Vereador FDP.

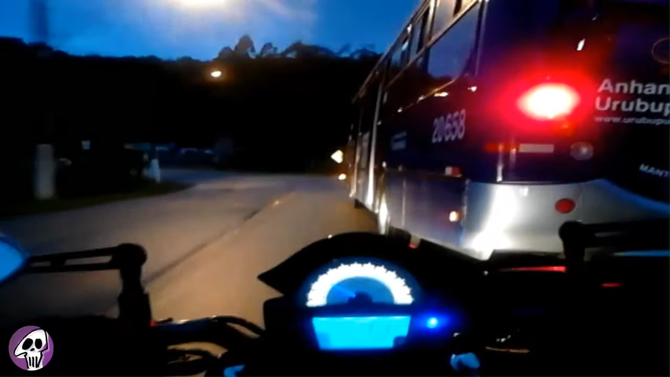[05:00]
os morros aqui ó tudo acabando velho
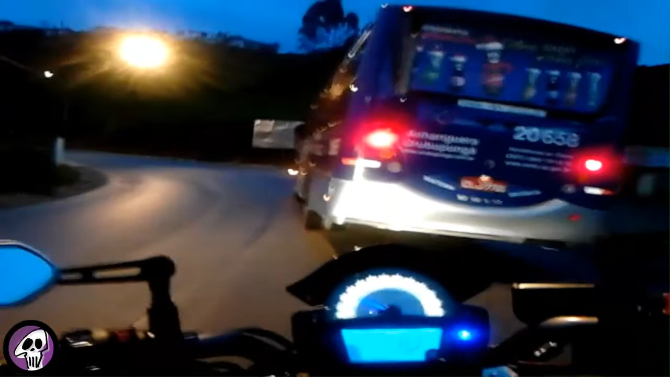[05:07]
tudo acabando vai virar condomínio ali com certeza também já limparam todo o morro aí era cheio de árvores vocês voltarem aí algum coisa de dois meses atrás aí nos meus vídeos eu passando por aqui vocês vão ver que esse morro aqui era cheio de árvore cara não dava nem pra ver essas casinhas aí agora bora progresso né o dito cujo progresso dito cujo progresso